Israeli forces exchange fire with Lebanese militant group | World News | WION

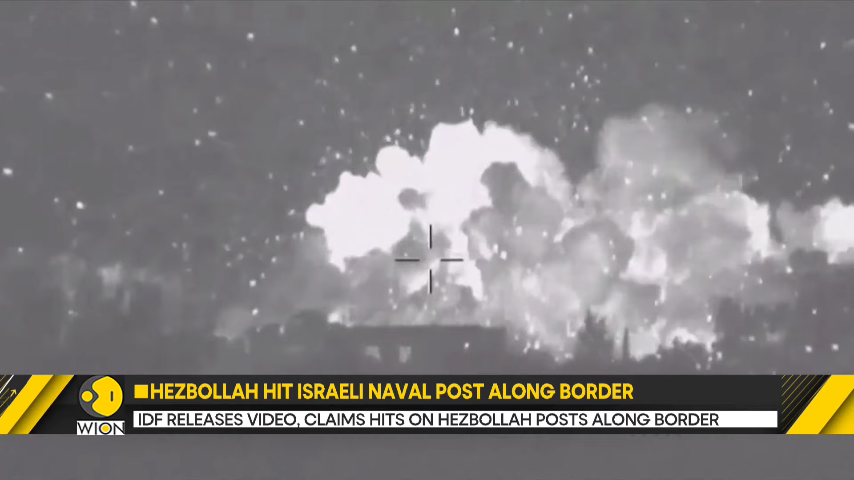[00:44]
IDF also claims to have stuck or struck Hezbollah's military center in southern Lebanon.
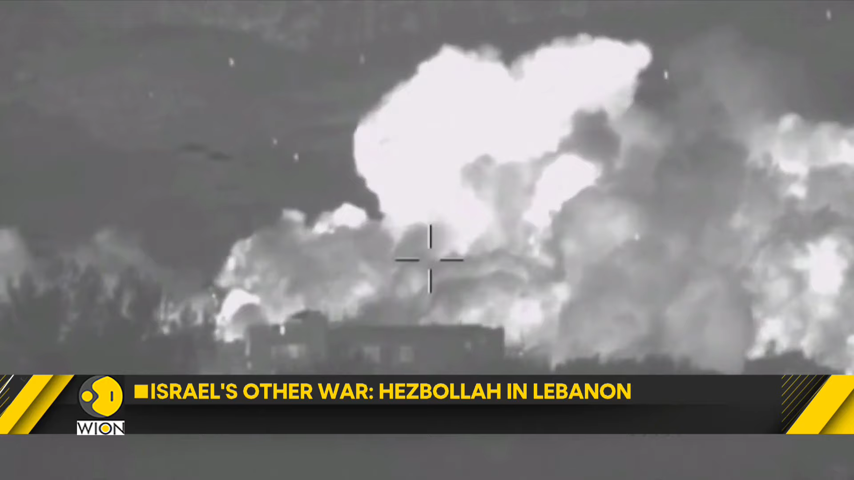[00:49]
Since the onset of the Israel-Hamas war, Hezbollah fighters and Israeli forces are involved in intense clashes along the Israel-Lebanon border.